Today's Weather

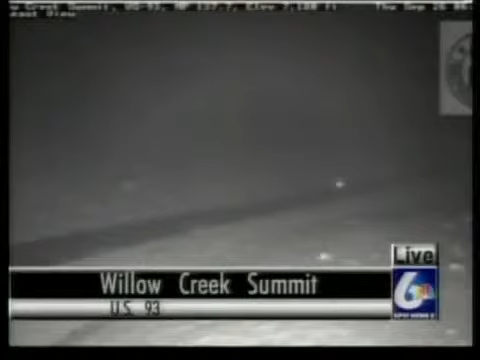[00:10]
Here's a live look out at Willow Creek Summit just south of Chalice and there is some snow already on the ground.